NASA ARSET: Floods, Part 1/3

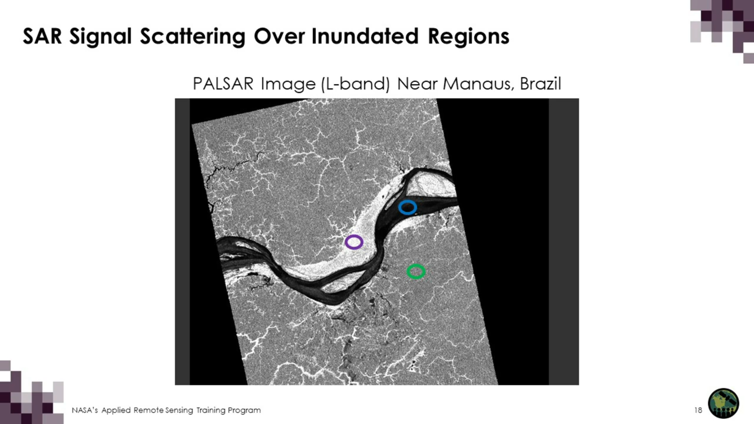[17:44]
But you can still see its extent through flooded vegetation because the signal is penetrating through the vegetation canopy and double bounce is occurring. And this level of detail in detecting flooded vegetation is truly unique to radar. It's not something that you can detect with optical images. There's different types of radar data. And depending on the characteristics of the sensor, you might be able to better detect flooded or inundated vegetation. So let's discuss some of these parameters, both radar and surface parameters that you should take into account.
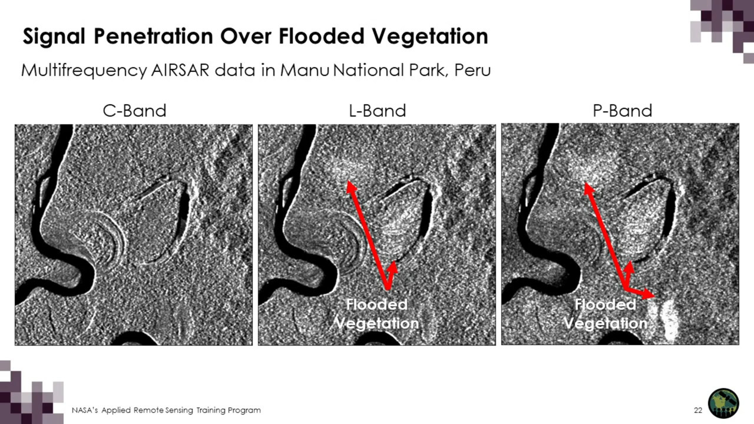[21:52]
And you can see that there are more bright areas or flooded vegetation as the frequency, as the wavelength increases. Right, so you can see more flooded vegetation at P-band than at L-band or C-band. Polarization refers to the plane of propagation of the electric field of the signal.
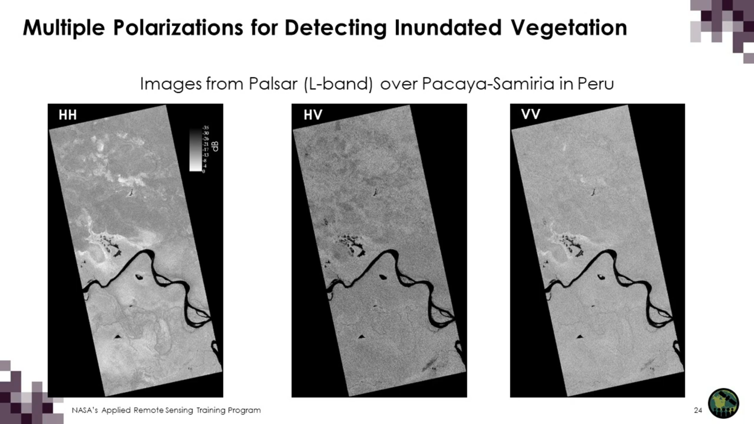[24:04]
And so that's why a cross-pole or something like HV or VH is more sensitive to the volume scattering in the presence of vegetation. So here we have an example of multiple polarizations for detecting open water. And this is L-band, and we have HHHV and VV. And so HV is the best polarization for detecting open water. Now, the reason for this is because the signal does not depolarize well in open water, right?
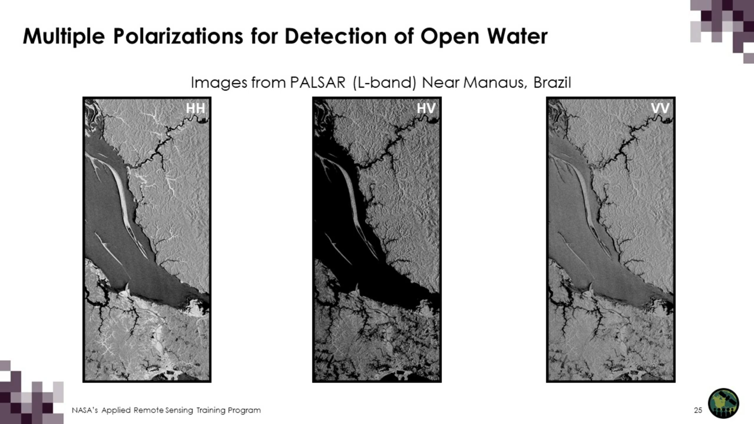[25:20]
And so that's why it looks a little, there's some level of roughness, and the backscatter is a little higher. But with HV, it really does not depolarize, and it remains very low. And the final parameter to account for is incidence angle.
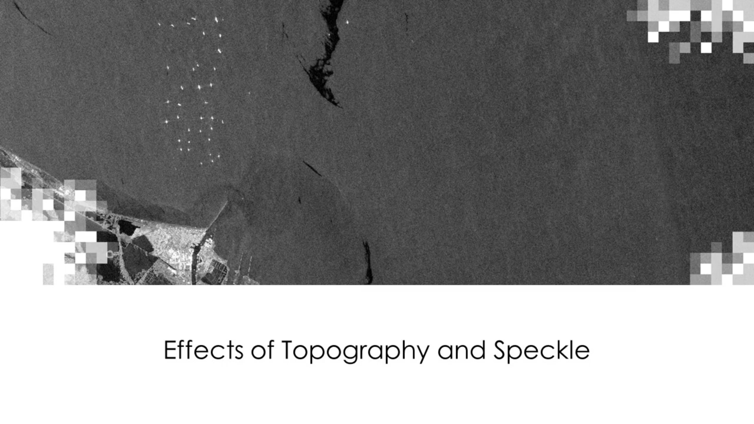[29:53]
So now I'll discuss some of the effects of topography that you need to account for, as well as speckle. And these are geometric distortions.
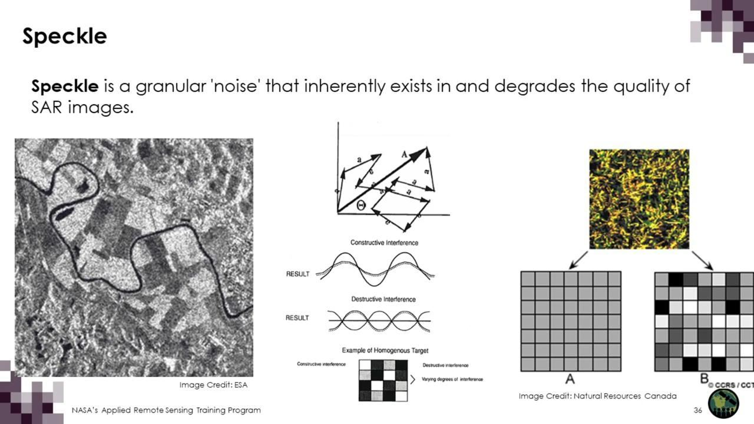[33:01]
sorry, some pixels being brighter and some being darker than the average tone. And that field will appear speckled, as you see in image B on the far right. So one way to reduce speckle is to apply a filter.
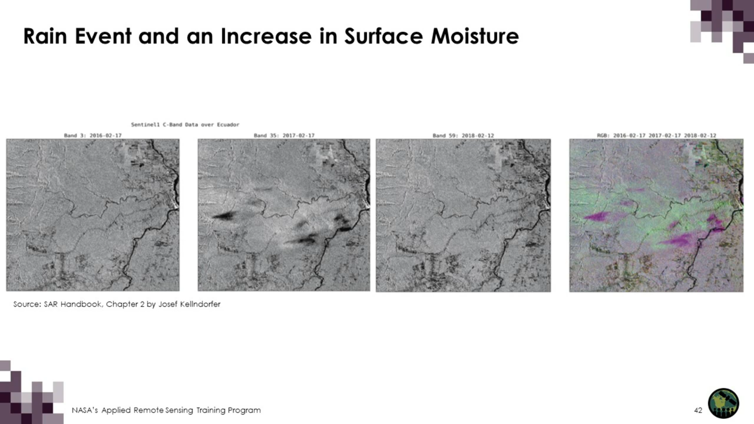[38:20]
So you have a greater reflectivity. And so you have these weird features. So it's always good to take a look at your images and make sure that you don't have any of these weird features that might throw off any sort of algorithm that you might be applying to generate a product.